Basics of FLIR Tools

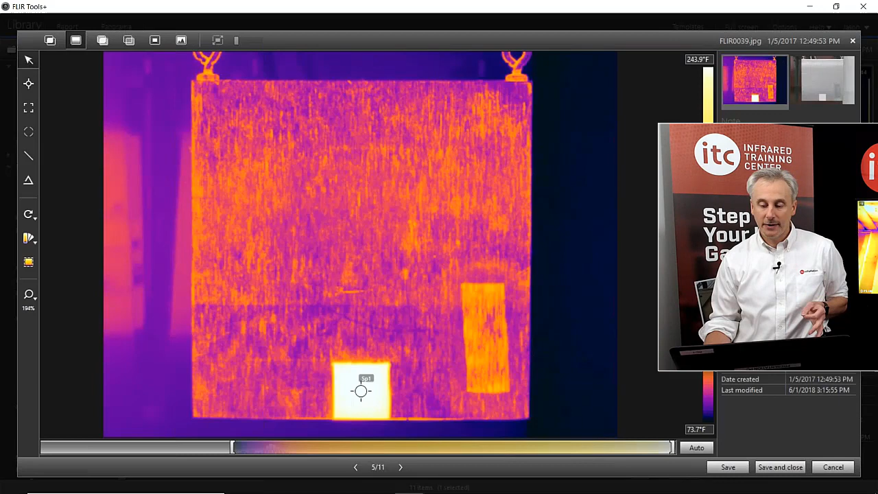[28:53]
On screen: scale bottom 73.7°F
So if we put a spot down here, that's about 240 degrees Fahrenheit. That's closest to the true temperature. We put a spot over here. The scuffed up area emits a little bit better. It's around 113, but not as good as the paint. This is a very poor emitter. Reflective metals are very hard to measure. So most of what this is showing you – or measuring here – most of what this spot is showing you is due to reflection.
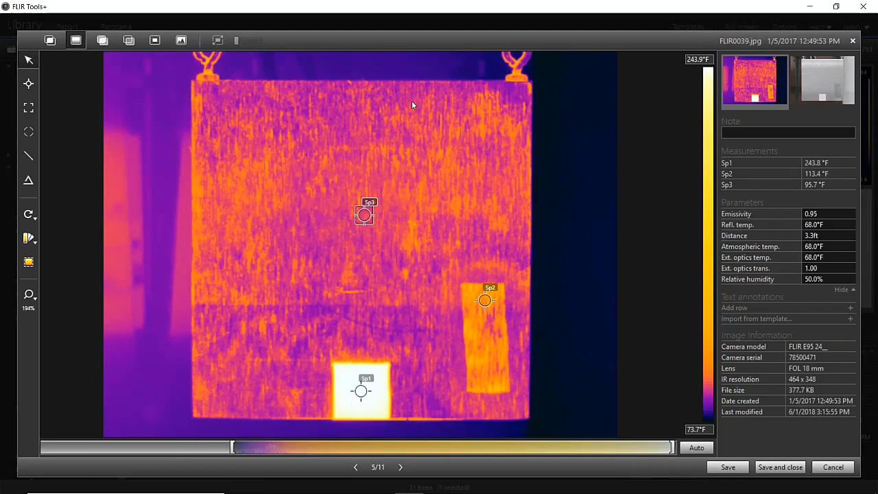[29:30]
On screen: scale bottom 73.7°F
Ambient reflection. It's not the true emitted temperature. So just in this image, you can see that this can be really complicated. A little bit about emissivity there. Let me go back to my image. Okay. Try to wrap up here in just a minute. So back to the image that we were working on earlier. So we talked about thermal tuning. We talked about measurement. We talked about parameters. Both global and local parameters. Last thing here I want to talk about just briefly is the ability to add notes to the images.
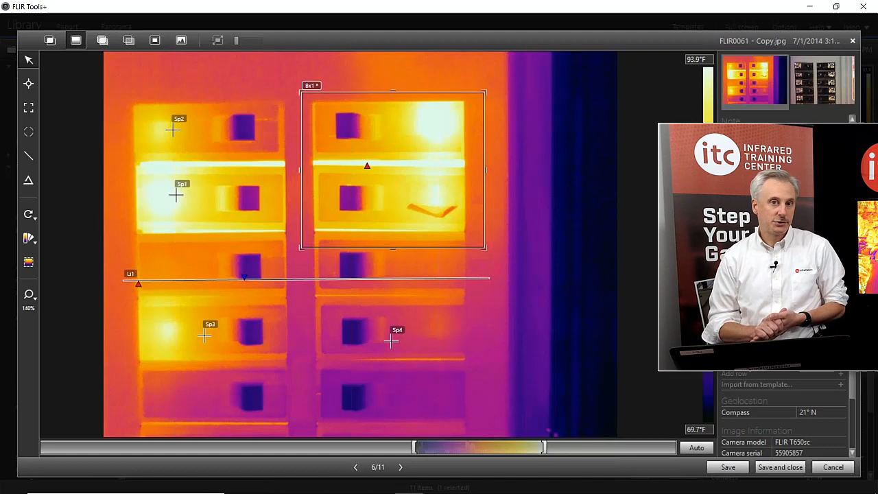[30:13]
If you're diagnosing something and you see that there's a problem with this breaker, so instead of just putting it in the report, you can actually put it into the JPEG. So it becomes part of that image. So if you open it six months later, you'll see that note there in that image. It's good for trending. It's certainly good to have that data all wrapped up in that radiometric format.
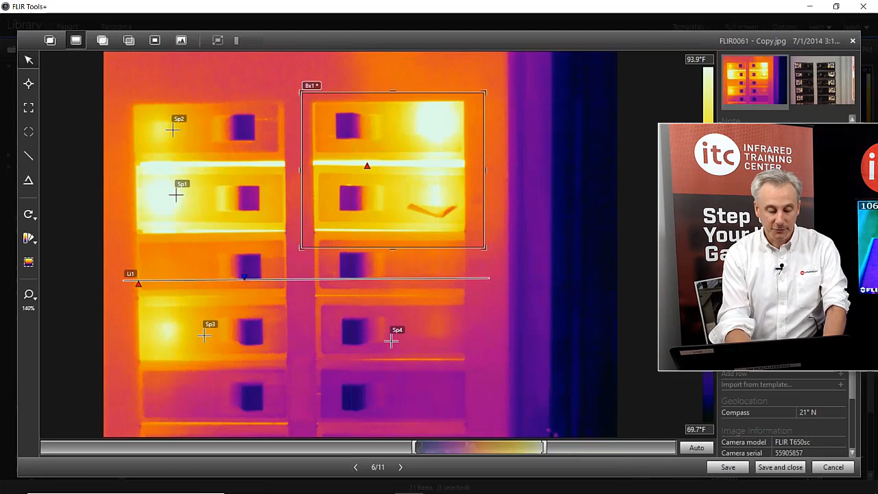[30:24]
So we can just type a little note, you know. A lot of the cameras have this now, too, where you can have the camera prompt you for text, and then the keyboard will come up. You just type in your note.
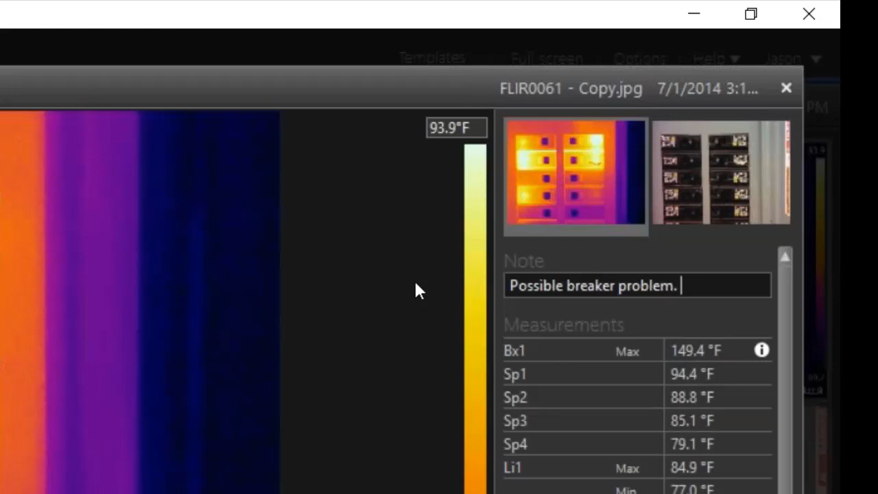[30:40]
On screen: scale top 93.9°F
If you do that, it's going to show up in that box, that notes box. A little further down, there's something called text annotations, where you can add a label and a value. So if there was equipment ID here, let's say. If you're doing inspections and all the equipment is tagged in some way, you can put that in as a label and then just put whatever the value is next to it. And then you can add another row, say location or problem or whatever.
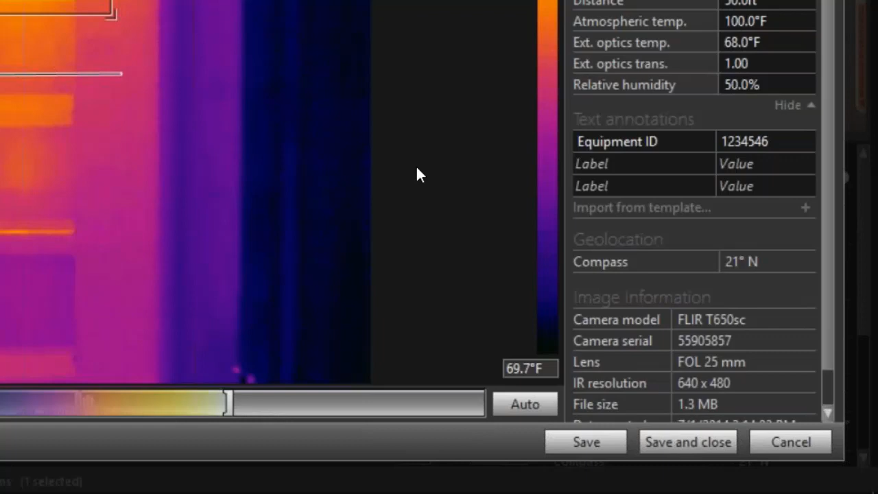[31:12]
It's more of a table kind of format, whereas the note's just a freehand note. So both of these, you know, however you do this, whether it's text annotations or notes, it all gets wrapped up into that JPEG format.
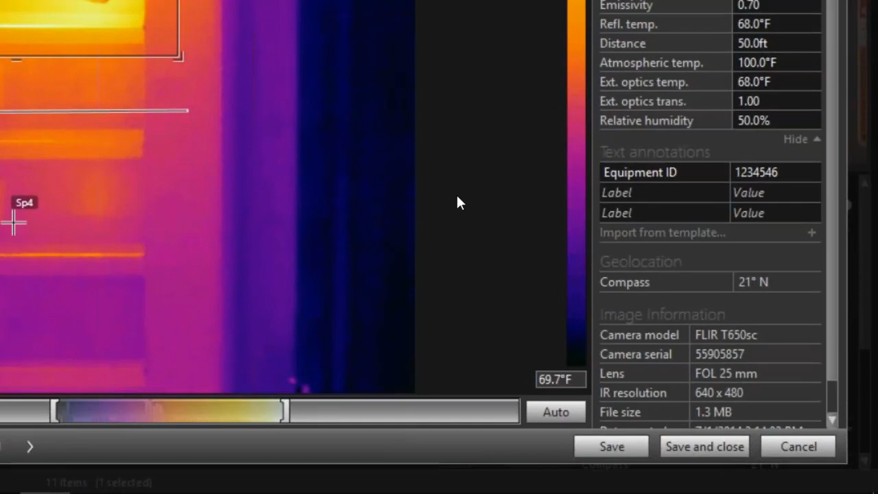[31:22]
And then all that data, everything you see in the table here, it's going to show up in our report when we make the report in just a second. So that's pretty much the analysis process and all the different options that you have here in Flare Tools. All right, so let me save and close.
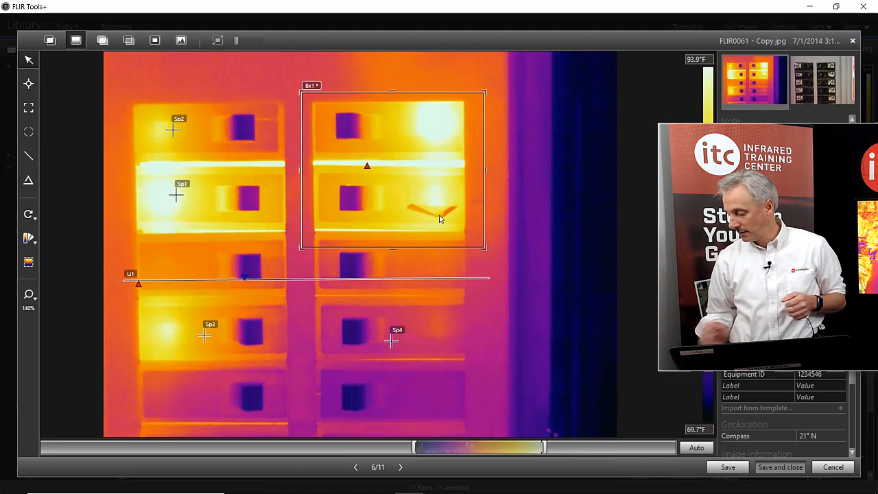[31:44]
And we'll go back to the image library. So let's say that we're done with our image analysis. We want to make the inspection report. Before you make a report, go up to Options and go to the Report tab.
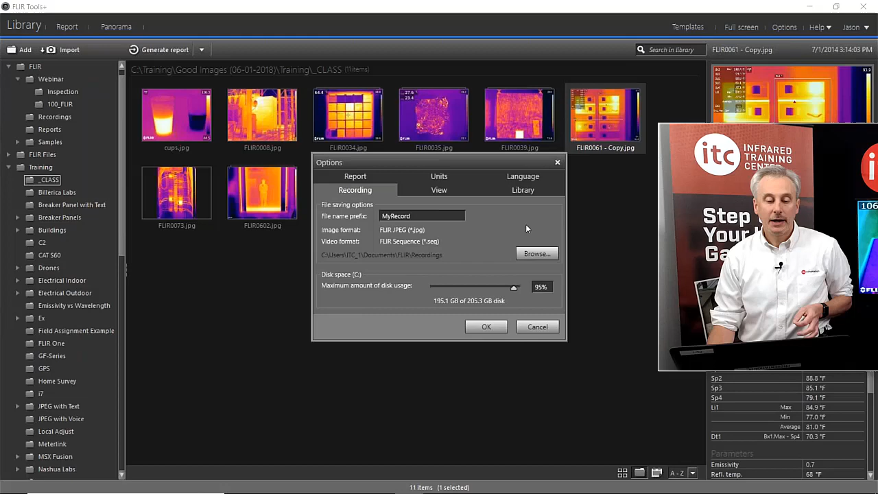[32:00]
Because this is where you can set your own logo and you can add some header and footer text that will appear on all the pages in the report. So with the free Flare Tools, you can't make templates. But you can customize the reports in some ways by adding your own logo and adding some, you know, some custom text. If you want to get more in-depth, you know, as far as templates go, then there's the Tools Plus option.
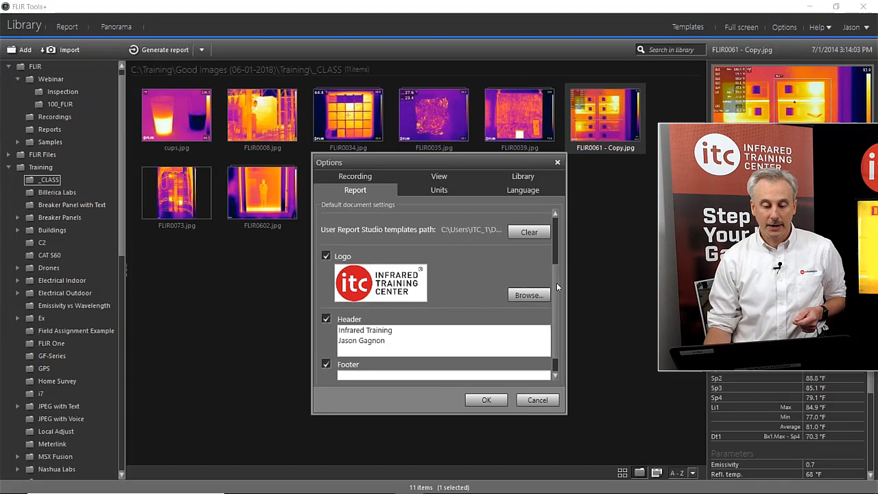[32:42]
But like you see here, I put in our ITC logo. I put in my, you know, the Infra training center, my name. You can put your address in here. So it's always on your reports. And you can also choose to show all parameters. Now the default here is to only show emissivity and reflected temperature on your reports, which might be fine. But if you want to show everything, you have to click that check mark before the report's made.
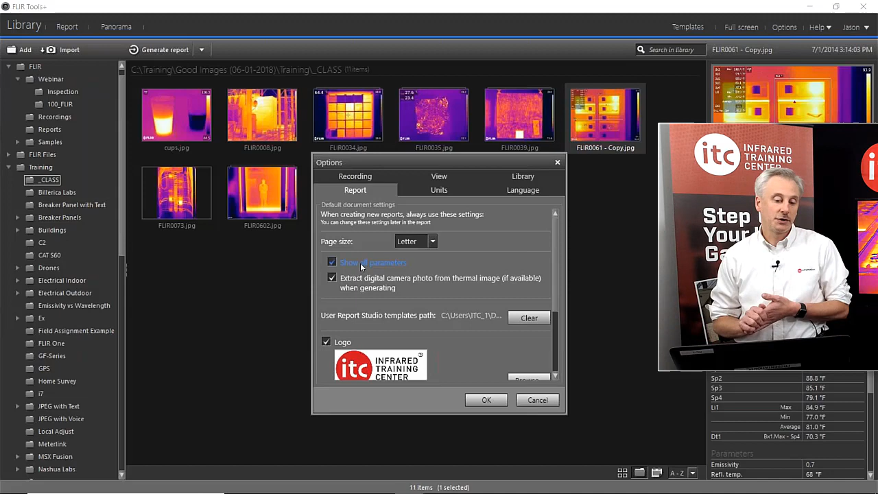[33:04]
So that shows the external optics and the, you know, atmospheric temperature and humidity and all those other parameters in that list.
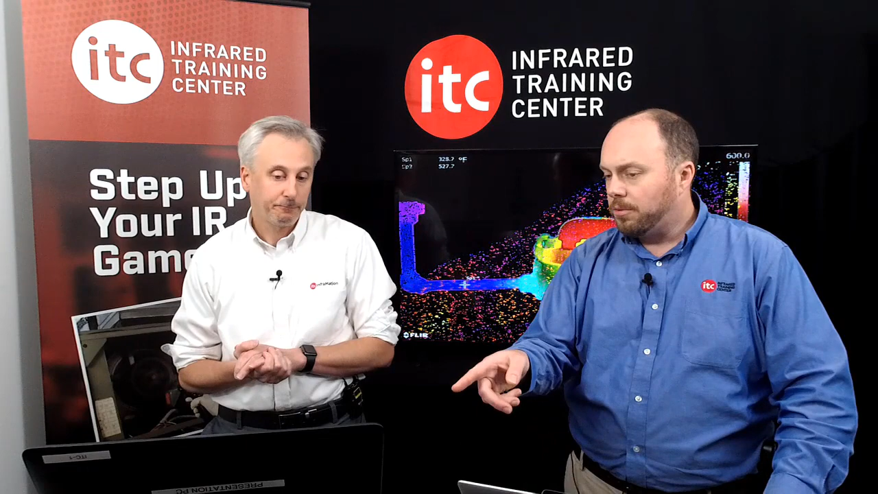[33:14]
While we're here, someone would ask about units, Fahrenheit, Celsius, and whatnot. I always forget about that. Yeah, that's right here. So you have report, and then right next to it is your units.
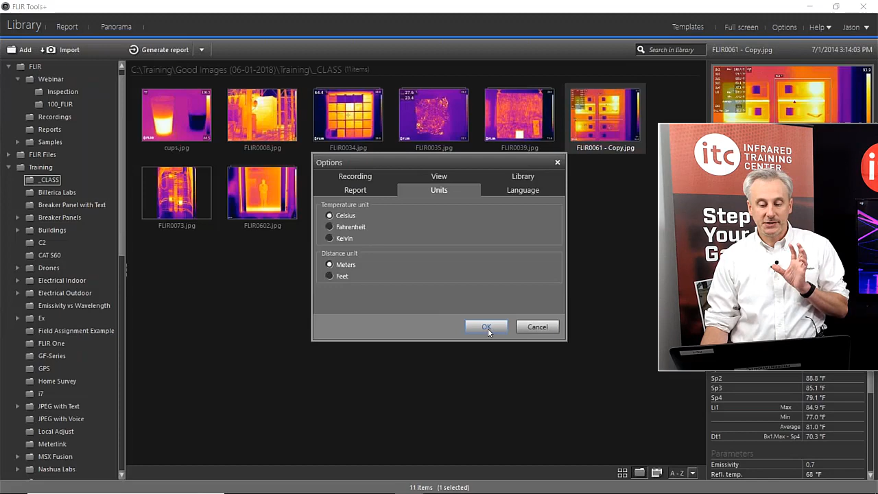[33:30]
So Celsius, Fahrenheit, Kelvin, meters, and feet right there. Okay. That's one of those things that is set in the software. So if you use Fahrenheit in the camera, the software will default to Celsius. It doesn't read that from the image. That's set locally on the software. So just be aware of that.
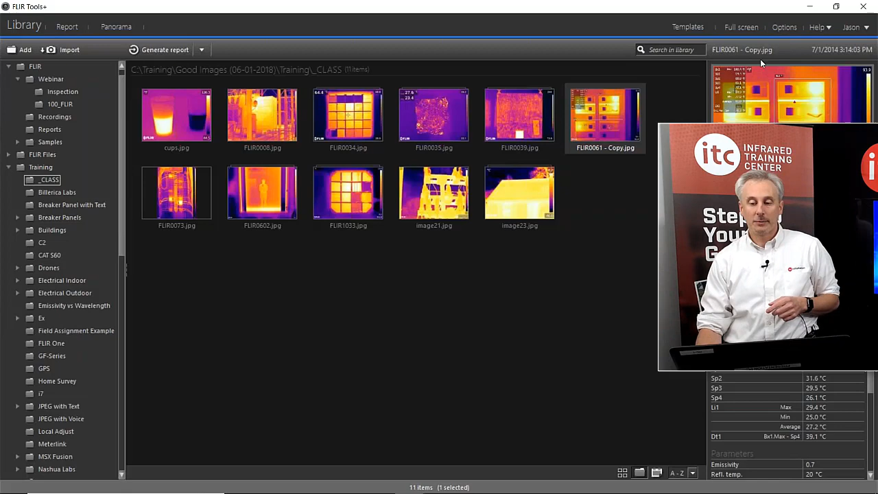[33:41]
Go up to Options, again, upper right corner. And you'll find all those settings right up here. Report and units. Okay. So now that I have my report settings ready to go, I can choose the images. So if you want to put all these images into your report, there's a shortcut way to select all. If you hover over the path here, so this shows where those images are on my PC,
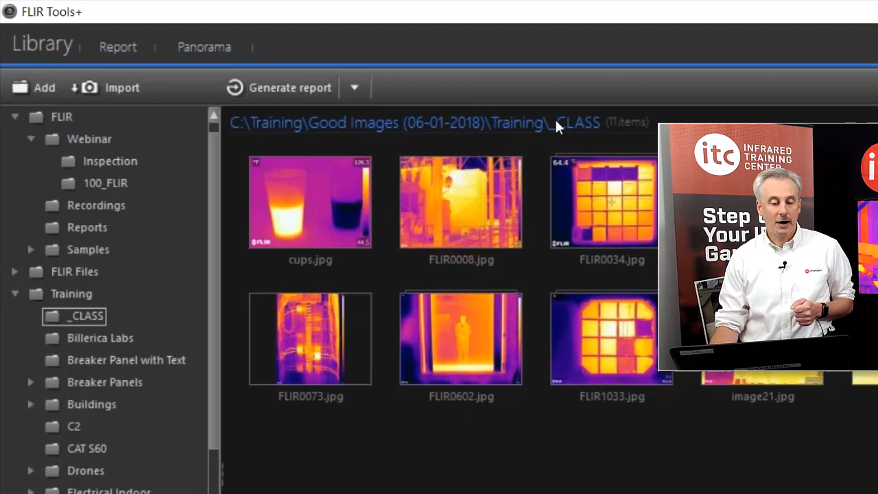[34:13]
kind of the color changes, so it's kind of like a bluish color. I can click on that, and it selects everything in that folder. All right.
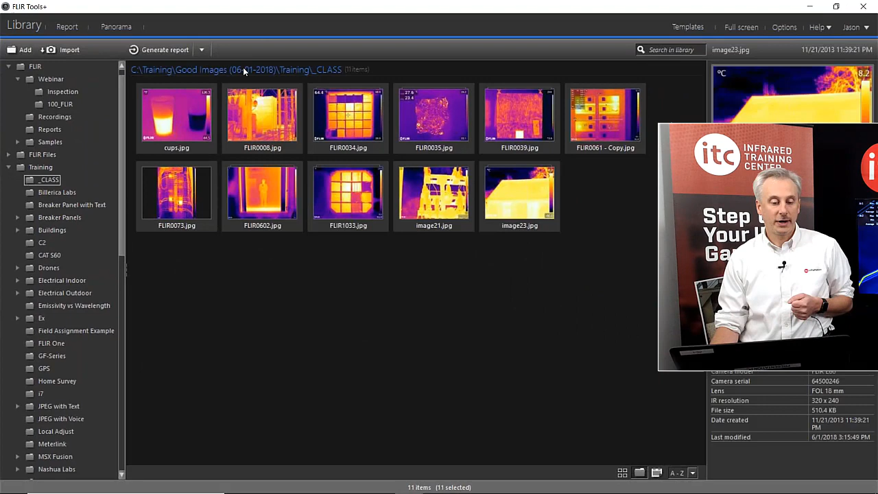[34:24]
Just a quick and easy way to select all. You don't have to do that. If you want to just pick, say, this group of images, click on the first image, hold down Shift, click on the last image.
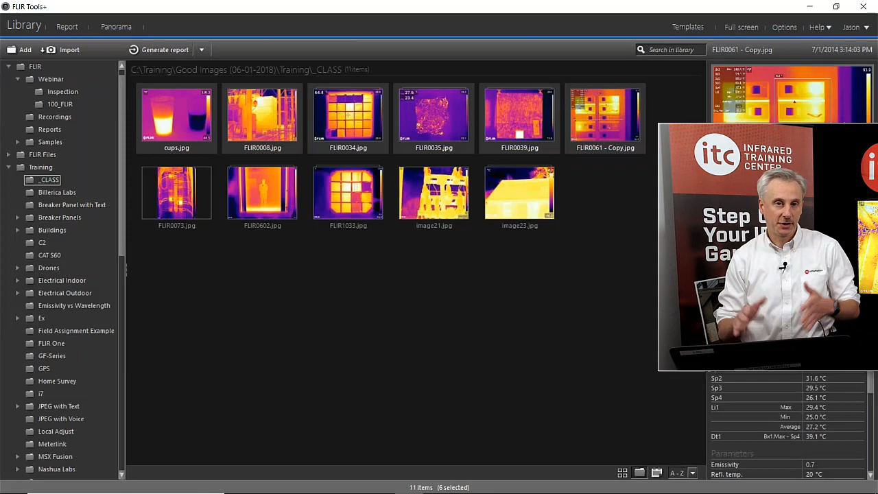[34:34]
It just selects that row. It's up to you. I'm going to select all,